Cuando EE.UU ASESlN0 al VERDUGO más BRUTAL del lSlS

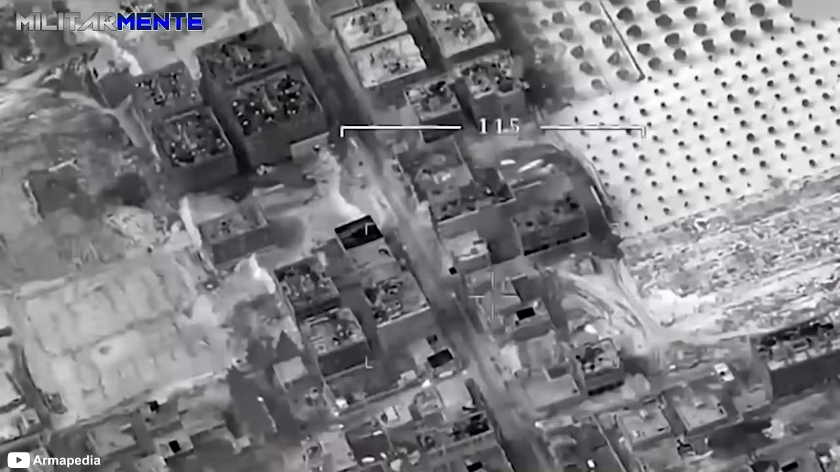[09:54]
la ciudad siria de Raqqa, y subiendo a un vehículo.
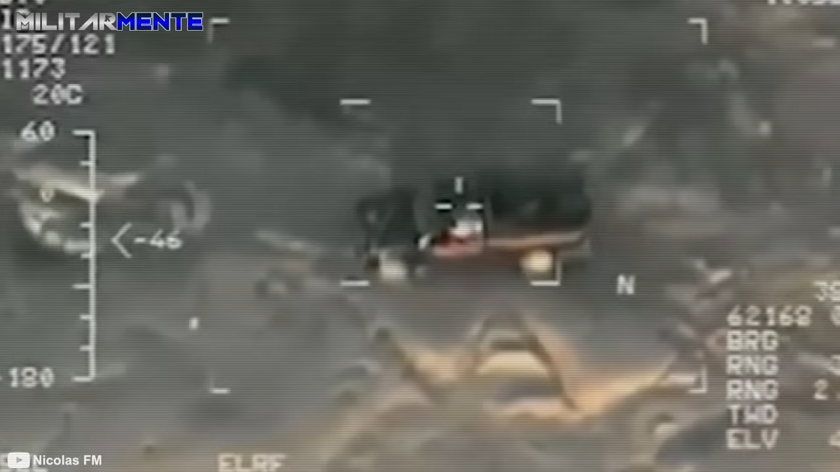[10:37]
Dos funcionarios de defensa norteamericanos fueron quienes observaron a Mbwasi antes del ataque y se aseguraron que los objetivos estaban vulnerables antes de los disparos.